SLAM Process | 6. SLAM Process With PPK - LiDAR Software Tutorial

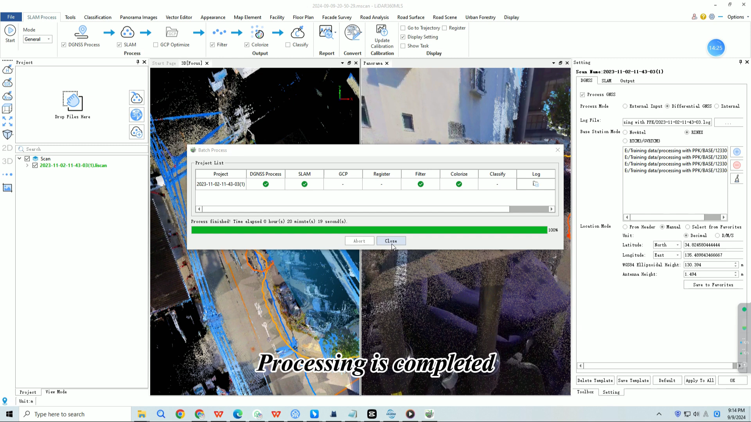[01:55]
Processing is completed, click close. We can see that this point cloud is in absolute coordinates.
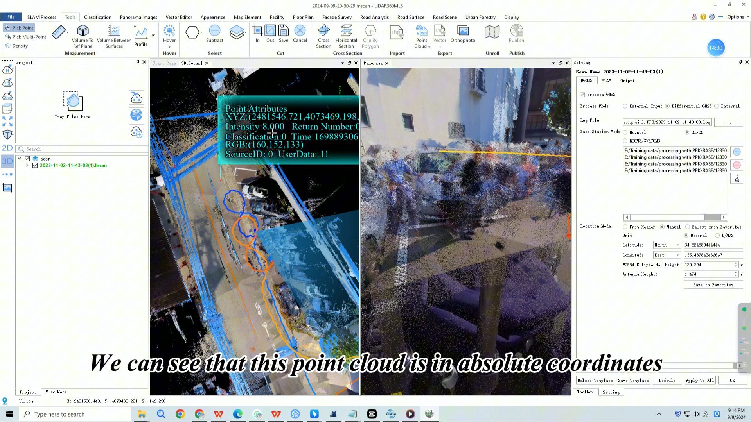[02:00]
In the SLAM process module, we can have the GNSS report.
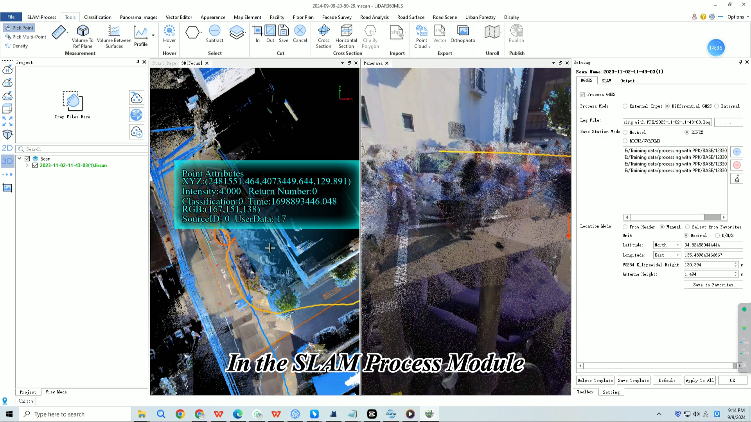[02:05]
Click on it, we can check the post-processing differential GNSS quality,
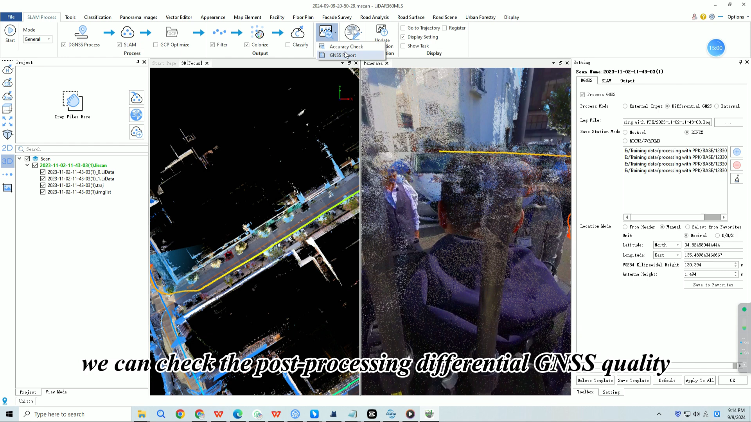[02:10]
number of satellites participating in GNSS,